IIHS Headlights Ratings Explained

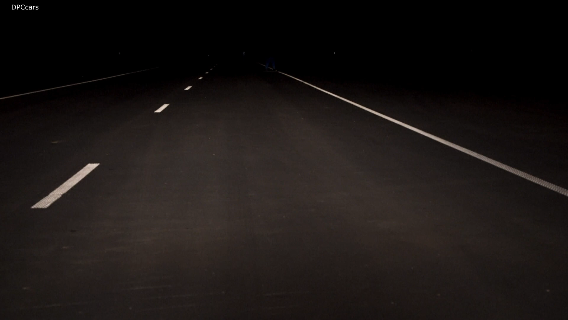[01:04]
Our ratings provide consumers with valuable information concerning the quality of the light, including how much of the road is illuminated under both high beam and low beam conditions.
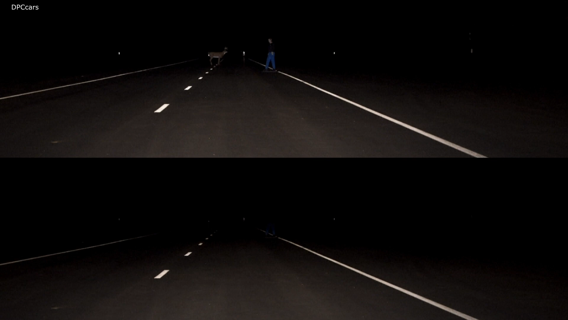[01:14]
Headlights are critical for nighttime driving safety.
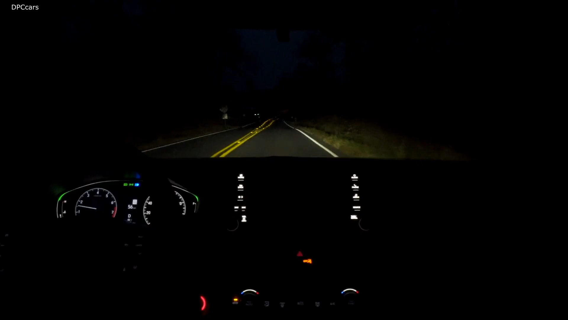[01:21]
Almost half the fatal crashes in the U.S. occur at night. Almost a quarter of those crashes occur on unlit roads. Good headlights provide a driver with an opportunity to see further down the roadway,